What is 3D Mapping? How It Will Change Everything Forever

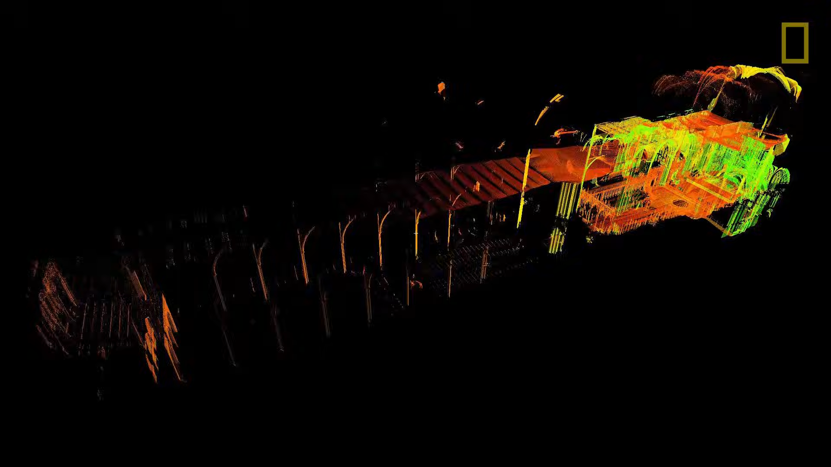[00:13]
drone or laser scanner and creating
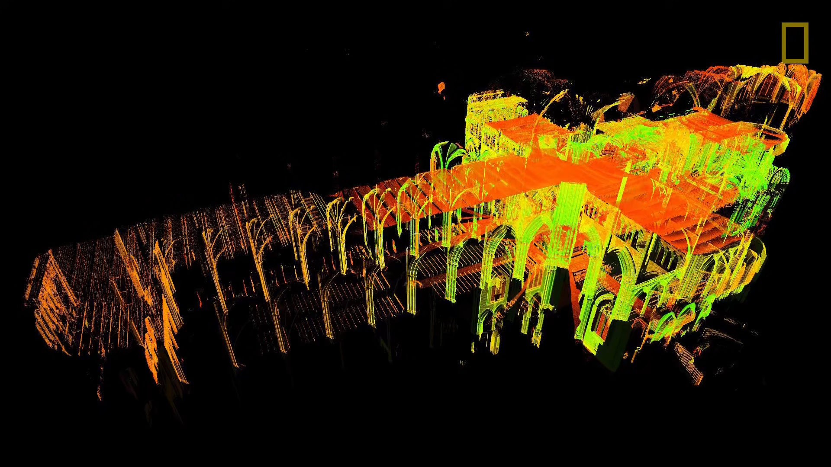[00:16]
a digital 3d model in seconds picture self-driving cars navigating
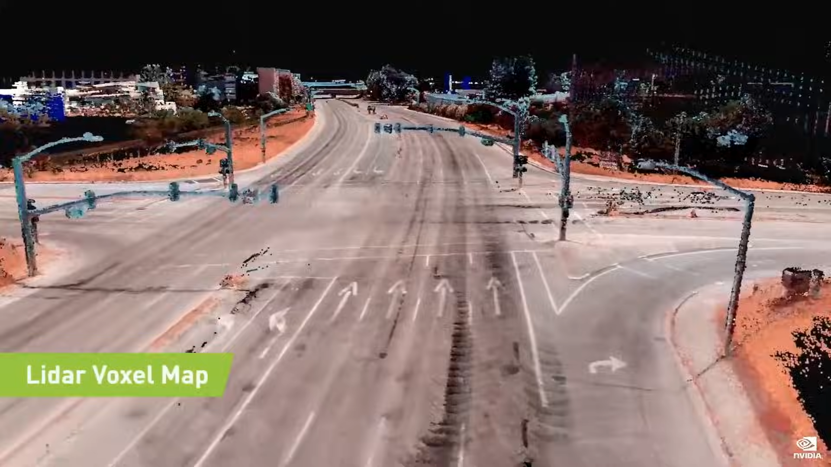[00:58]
the process of creating a digital three-dimensional representation of the real
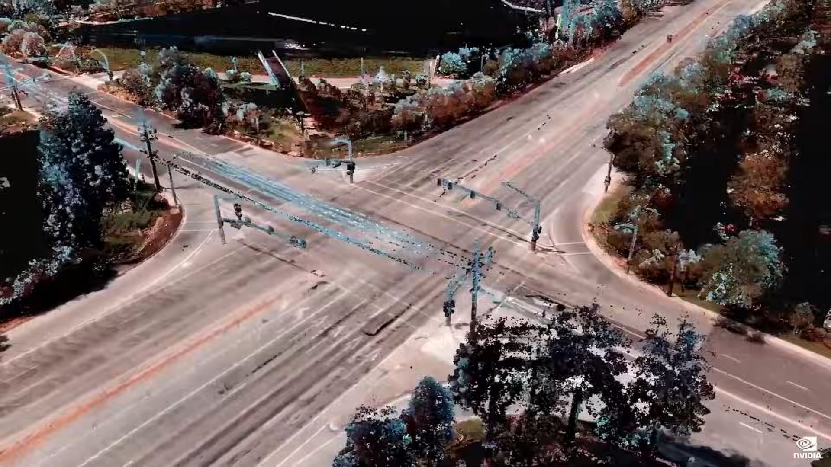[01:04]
world unlike a traditional map which is flat 3d mapping
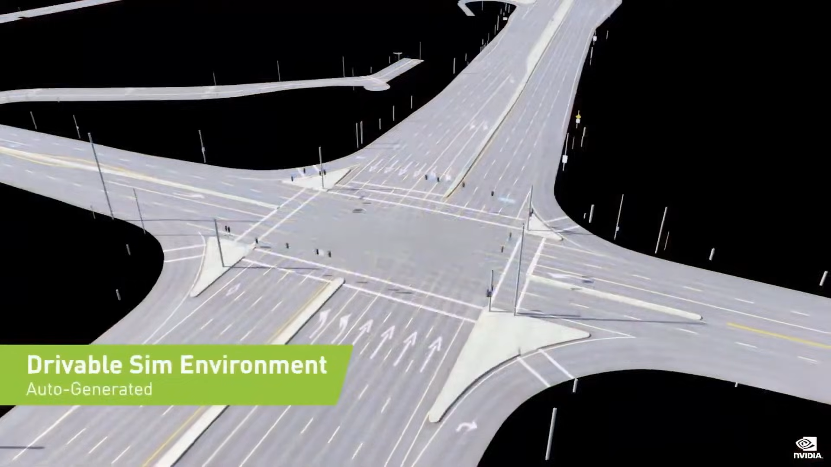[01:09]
captures depth height and details making it possible to explore